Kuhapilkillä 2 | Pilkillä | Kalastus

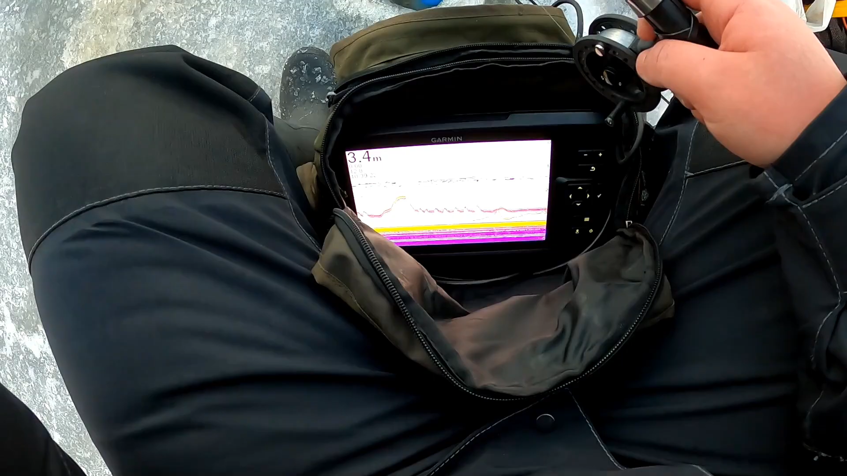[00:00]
On screen: depth 3.4 m
Jaha siellä on kala. Nyt on kiinni.
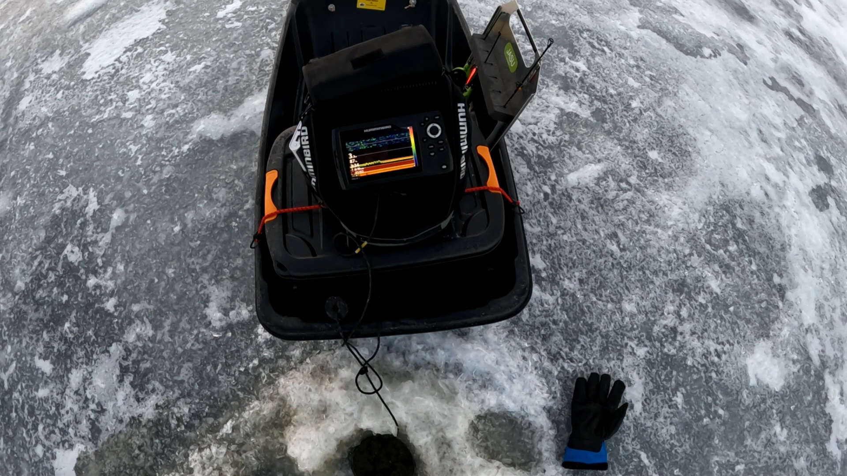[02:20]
Nouse. Nyt lähti nousemaan. Iske iske. Ja ei. Sukeerit. Voi voi. Lähtekö uudesta? Meinas. Mutta ei lähtenyt onneksi. Noniin. Taas se siellä liikkuu. Nouseeko? Nouseeko? Nouse, nouse. Tämä voisi olla ihan hyvän kokoinen.
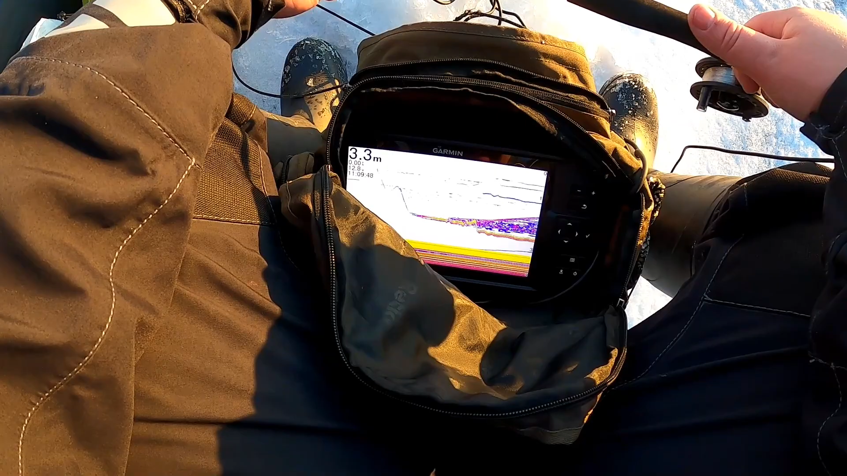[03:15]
On screen: depth 3.3 m
Nousee, nousee. Onko kala? Joo. Onko kala pois?
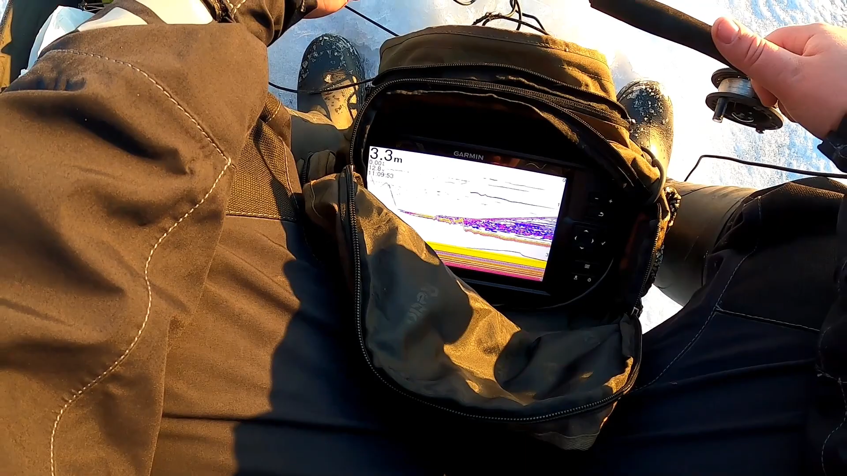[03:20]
On screen: depth 3.3 m
Laskin. Katsotaan jos se saataisiin nousemaan vielä sieltä uudelleen. Katsotaan taas hiukan olemas. Jaha. Nyt tulee kaksi kalaa. Onkohan nuo jotain pienempiä varmaan. Jaha. Nyt on ihan alla. Ottaako, ottaako, ottaako. Hei mitään. Nää on jotain sintejä. Olisikohan tää ahven parvi tai joku?
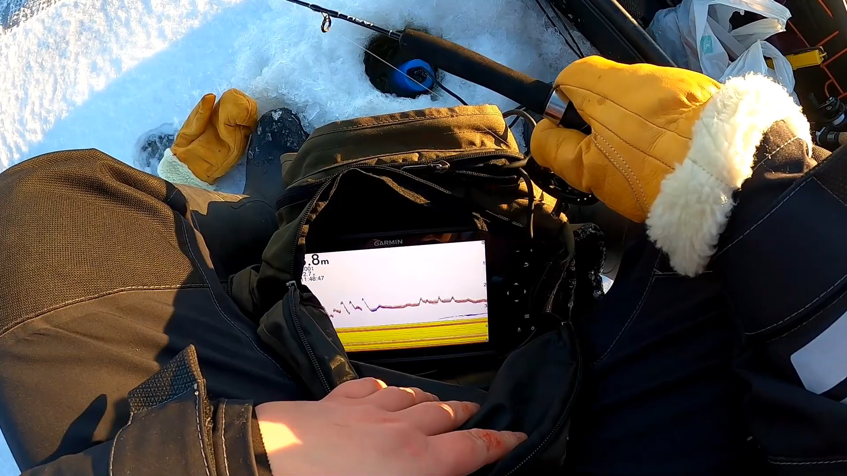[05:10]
Lähteekö nousemaan. Täs hiukan alaspäin. Ei oo kovin innokkaan näköinen. Mitä se katos. Jaha. Sieltä nousee. Tuleeko kiinni? Tuleeko? Tuleeko? Ihan kiinni.